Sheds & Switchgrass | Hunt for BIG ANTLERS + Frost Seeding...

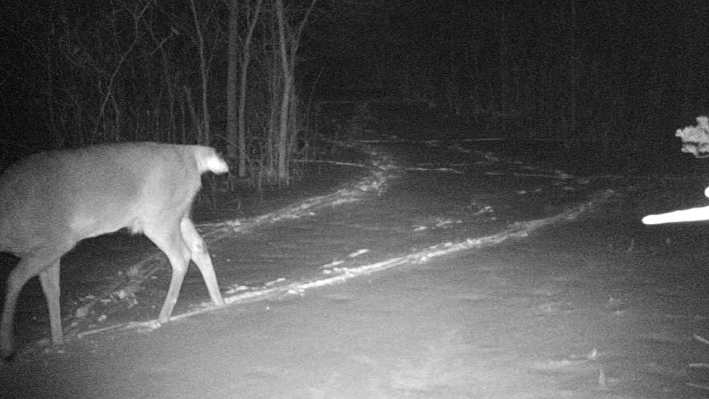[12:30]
and since we didn't have a name for the deer you know it's only fitting we're gonna call him hanger now we could keep looking for antlers but you know it really is time to shift gears we have a lot more important things to do and that's the habitat related business that we need to take care of here one thing right away switchgrass